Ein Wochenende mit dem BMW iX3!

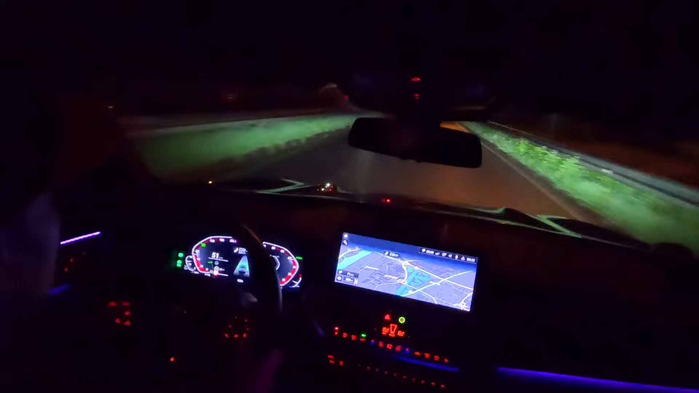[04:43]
Und dann will ich das halt auch mal die ganze Strecke darstellen. Auch wenn 80, 60, 100 oder, oder, oder ist.
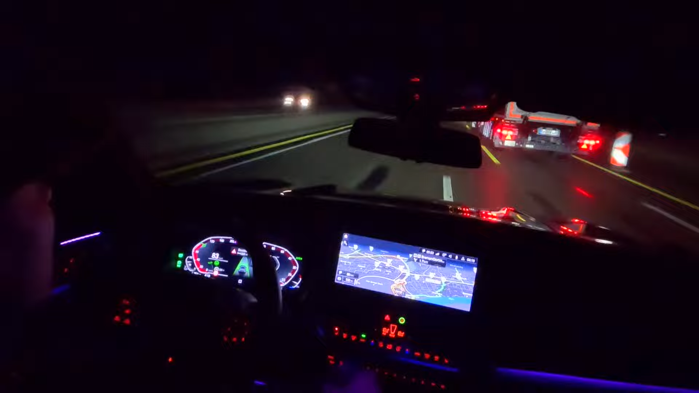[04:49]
Will ich das einfach mal machen. Und jetzt auch gleich Tempolimit Aufhebung. Und wir beschleunigen einfach mal voll durch.